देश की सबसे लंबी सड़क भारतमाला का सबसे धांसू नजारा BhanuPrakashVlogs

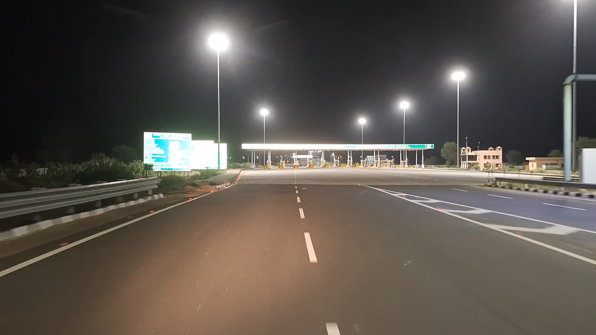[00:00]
देखो टोल सिस्टम है वो, ये तो मोटो टोल है। भारतीय राष्ट्रीय राजमार्ग प्राधिकरण आपका हार्दिक स्वागत करता है। रशी रशी डेवर का मजे
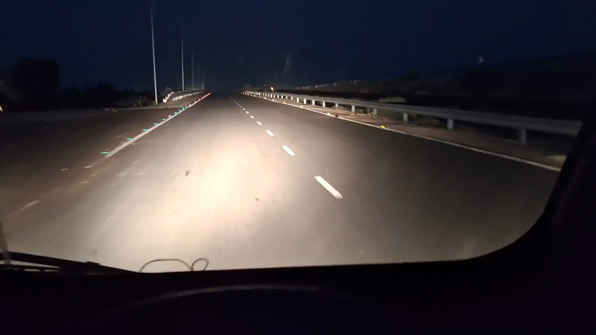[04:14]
और गाड़ी भर लिया हाईवे चढ़ा हमें भारत माल रही और टोल ला रहे हो
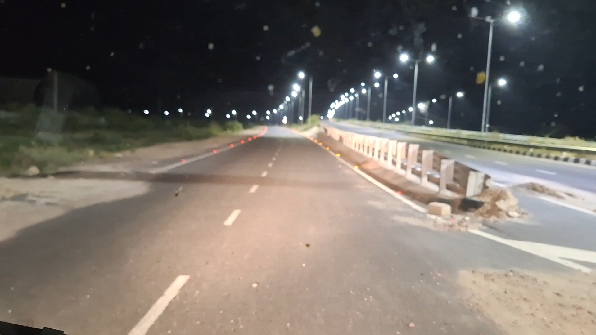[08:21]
जैसलमेर कोई दूजो आई है आई है थकी नहीं लेकिन आठ नौ जाओ तेला थकी से आई बस किया है और देखो था मैं हमें ए लाइट है भारत माला री